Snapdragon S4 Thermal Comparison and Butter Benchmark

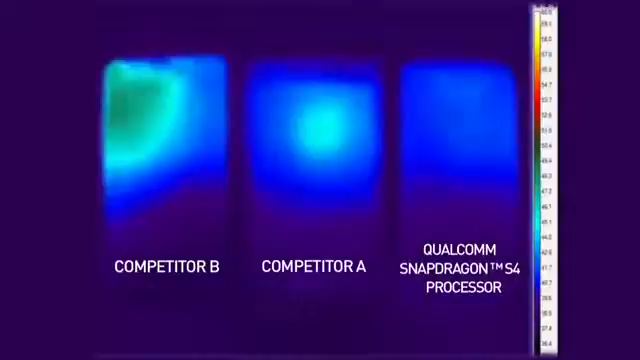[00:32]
What we are trying to compare is thermal efficiency when the CPU is delivering peak performance.
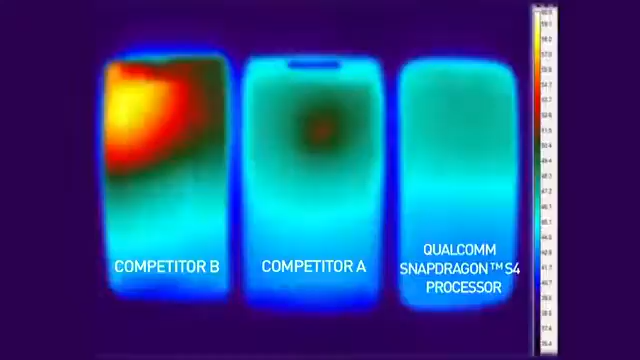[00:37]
As you can see, the phone based on Qualcomm's chipset is much more thermally efficient compared to the competition.